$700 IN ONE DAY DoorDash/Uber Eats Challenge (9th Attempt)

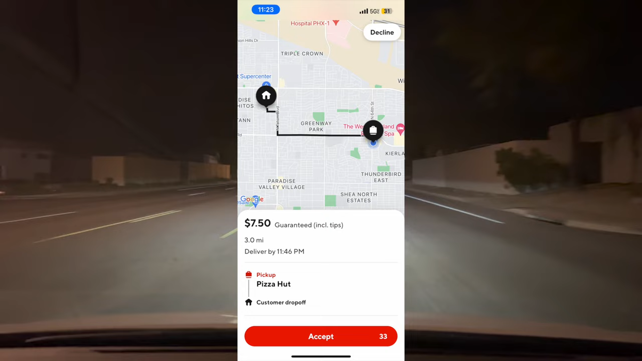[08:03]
I camped outside of a pizza hut and got a $7.50 for three that came in with a $2 extra tip,